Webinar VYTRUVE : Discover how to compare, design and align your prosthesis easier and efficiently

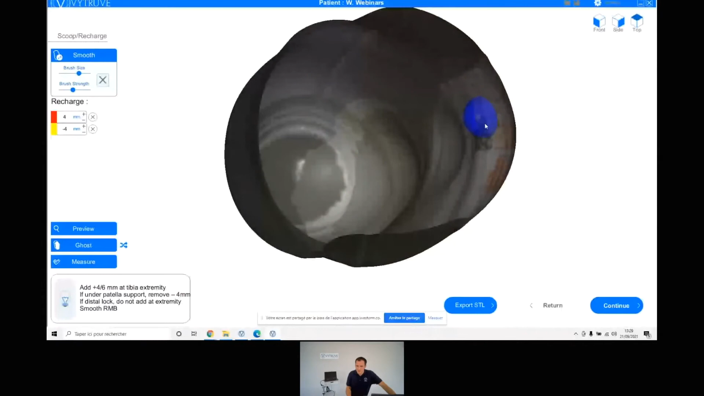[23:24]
If now I want to add materials on my fibula.
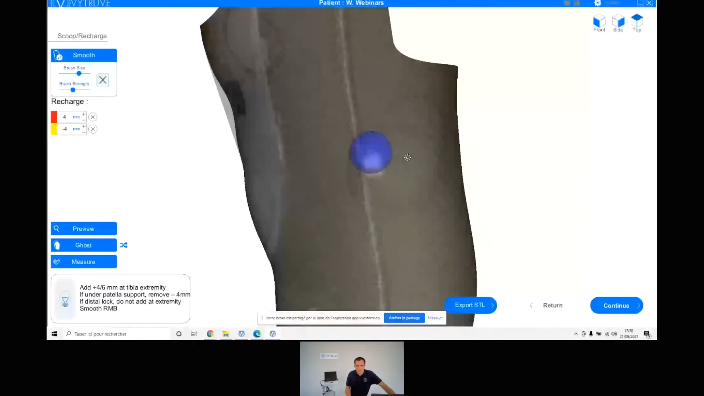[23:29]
It's the same. You just need to color it.